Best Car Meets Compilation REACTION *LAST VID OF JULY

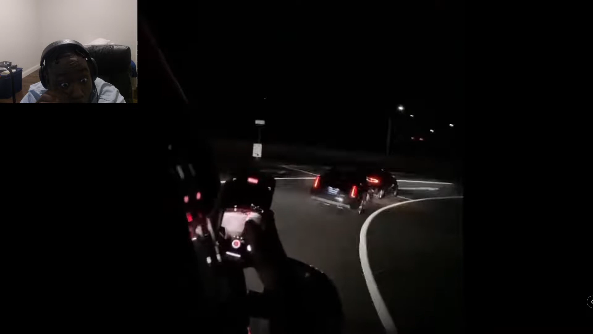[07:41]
Oh That's a cop you better dip on him you better different